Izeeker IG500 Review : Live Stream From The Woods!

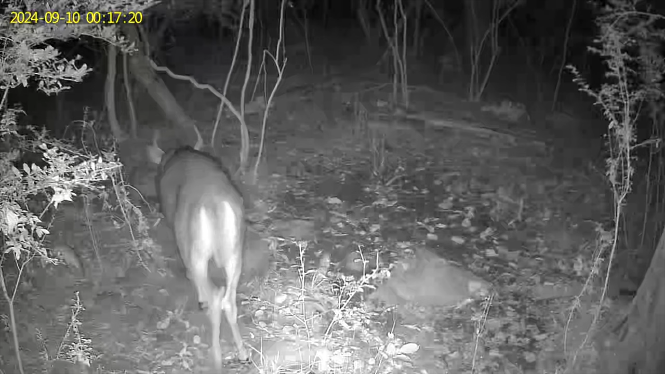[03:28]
The nighttime video, it's, it's not that bad.
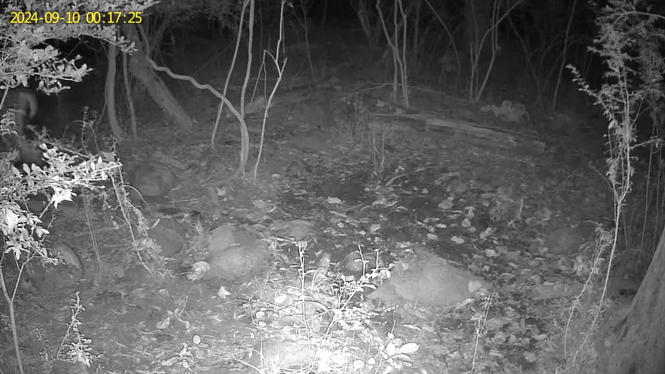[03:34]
Like, you can clearly make out what that deer is. I believe he's a six or a seven pointer.